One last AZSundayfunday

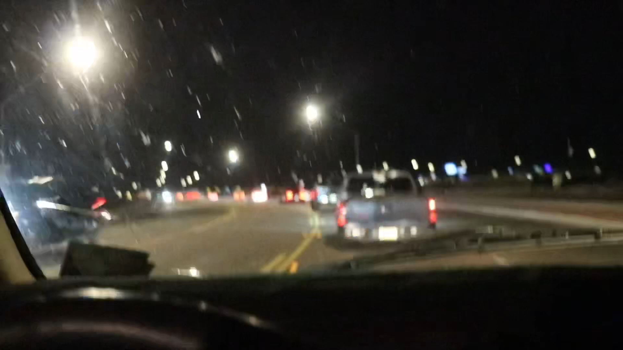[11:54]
Wild out here, boss. Oh shit, he crashed. Oh shit, that nigga crashed, bro.